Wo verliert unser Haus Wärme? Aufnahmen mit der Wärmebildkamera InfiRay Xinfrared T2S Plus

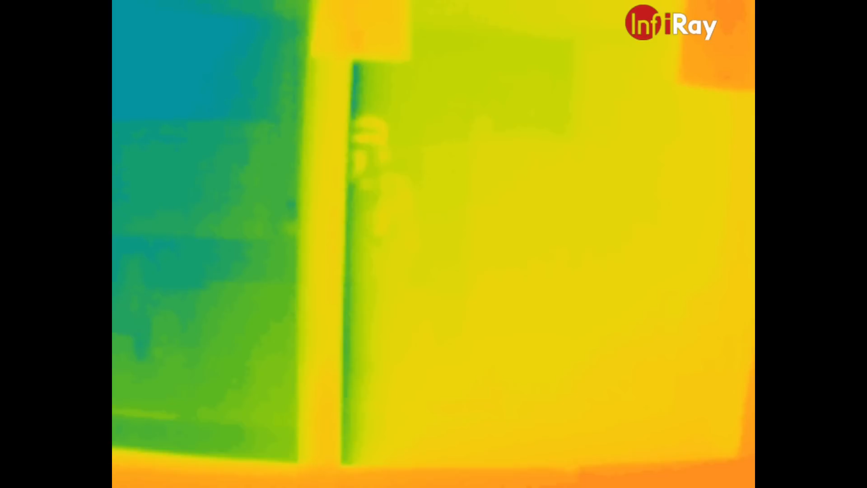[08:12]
Da sieht man wieder ganz klar die Unterschiede zwischen den beiden Verglasungen, die wir da haben. Das ist also unser kleiner Ausflug in die Thermografie. Wie gesagt, wir sind keine Profis.